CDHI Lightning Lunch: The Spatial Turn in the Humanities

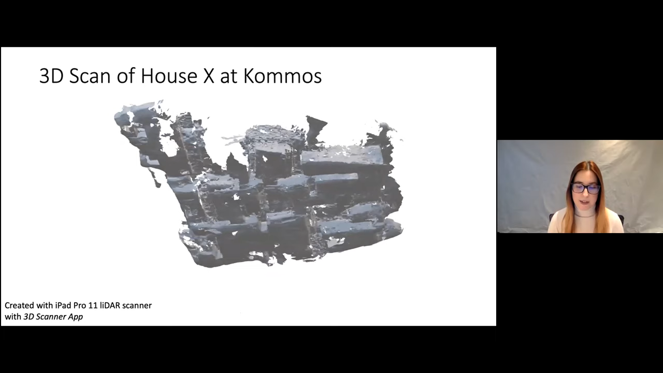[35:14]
an example of which you can see here as a 3D scan of house X at Comos, a site on Crete. And I took a number of these 3D scans,
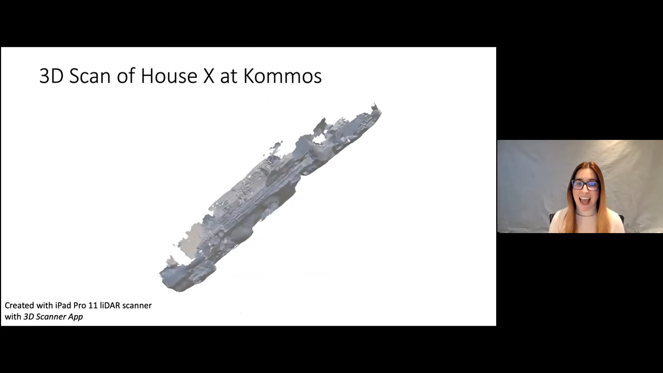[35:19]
which allow you to have sort of a model that you can manipulate in three dimensions, which I will eventually transform into active 3D models, thanks to the support of the Critical Digital Humanities Graduate Fellowship. This project is still in its early stages, but the goal will be to include different phases of occupation and assemblages of objects, both things that are rarely included in most digital 3D reconstructions. In addition, I wish to use this methodology as a heuristic device, in order to rebuild particularly important or contentious built environments,
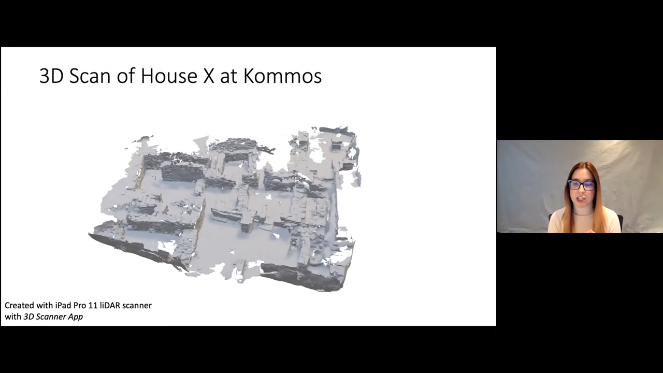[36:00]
stone by stone, followed by adding features such as plaster, in order to better understand the process of construction myself in a sort of phenomenological way, which is very difficult to do when only reading about it or looking at 2D images.